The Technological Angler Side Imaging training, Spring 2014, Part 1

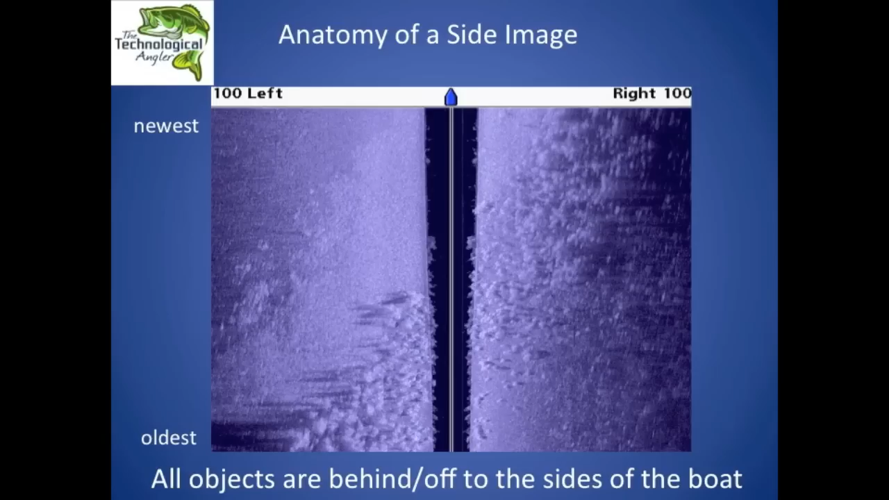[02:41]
Certainly this is an emerging technology that more and more people are taking advantage of and for many people who have a unit like that on their boat, they often, they often lack the fundamental understanding of how to interpret what they're seeing. This is certainly the case for people who are new to side imaging or structure scan or something like that. So I'm going to teach you a little bit about how the systems work and how to interpret what we see.
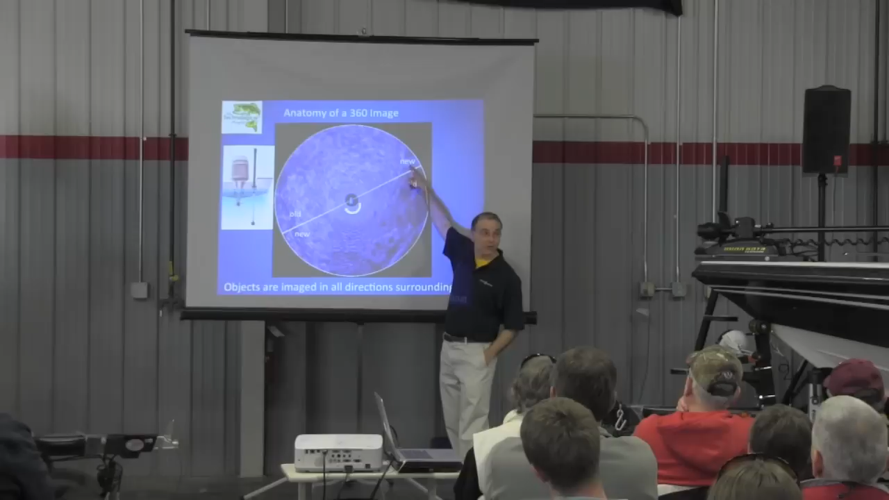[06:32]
The newest information is always displayed right behind the white line and the oldest information that is being refreshed away is displayed in front of the white line.
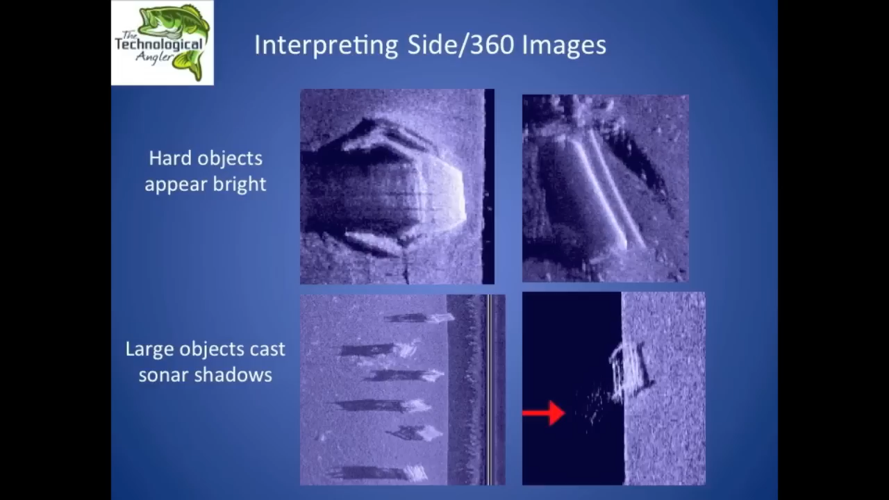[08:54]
The intensity of the color reflects the amount of sonar energy that is transmitted back to the transducer.
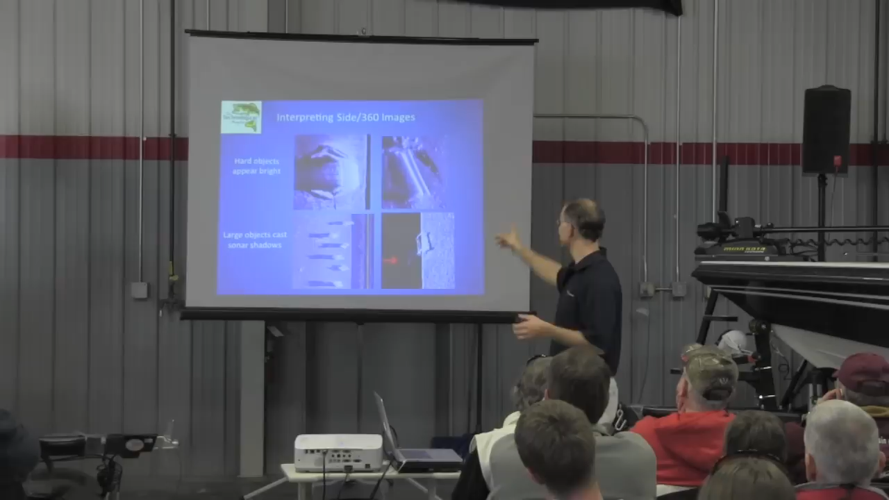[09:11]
So we have some bridge pilings up there at the top. We have some fish cribs down here at the bottom. This is a group of cribs from Lake Wissota.
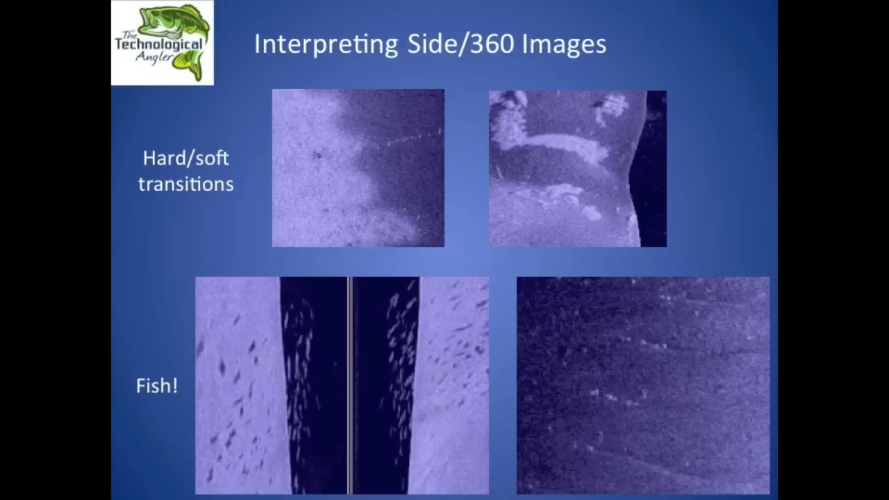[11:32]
Side imaging is very efficient at identifying hard bottom, soft bottom transitions. In all the side imaging color palettes, hard bottom like gravel or hard pack sand or rock bottom, things like that, all appear very bright. That's because those very hard objects reflect significant sonar energy back to the transducer. Those bottoms are nice and bright. Soft bottom, like mud or mud or silt or barrow or things like that, appears much darker.
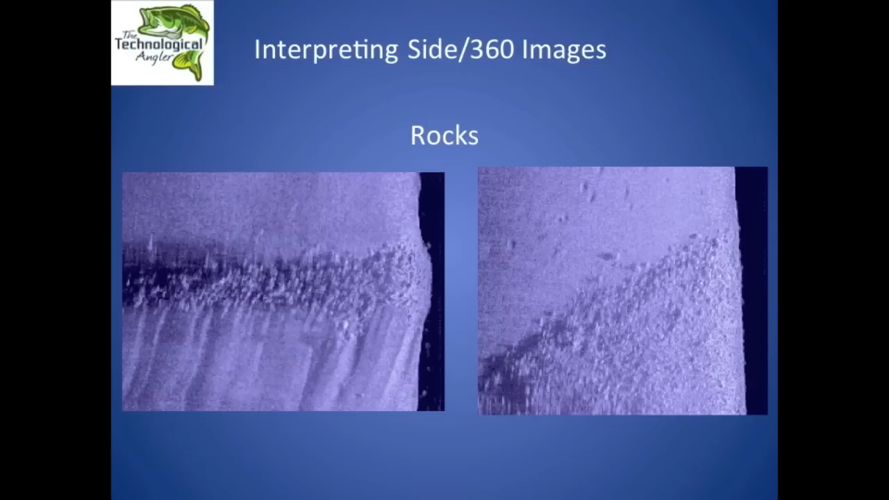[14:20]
Here we have a man-made row of rocks. This is a closing dam that's about four feet deep on top with sand bottom on either side. Which side of that closing dam is the upstream side? Right, the top one, right? The water flows from top to bottom here.
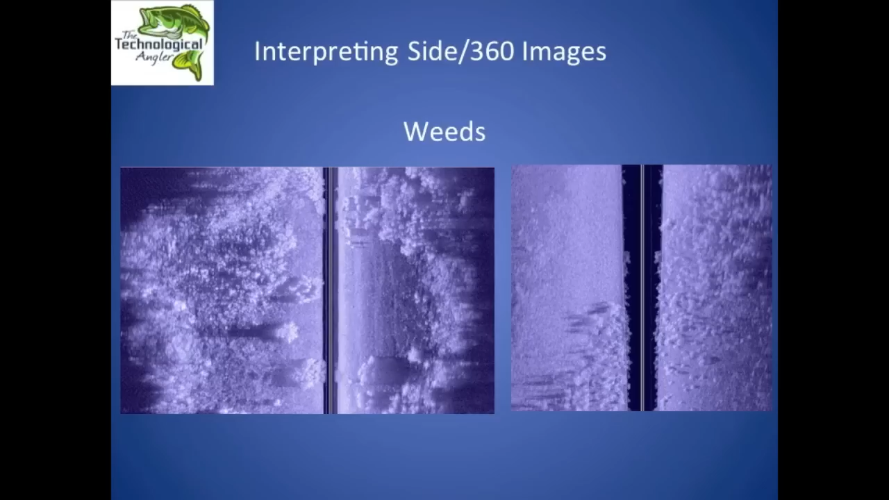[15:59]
And I have a couple of images here of some sparse weeds from early in the season that look like little cotton balls, a little patch of cauliflower. I like to think about them. These are low-growing weeds that are three or four feet tall. And on the right-hand or left-hand side over here, I have some very thick weeds. Now, this is from a bay up on Lake Wissota that gets weed choked. This is during the weed choke time of the year.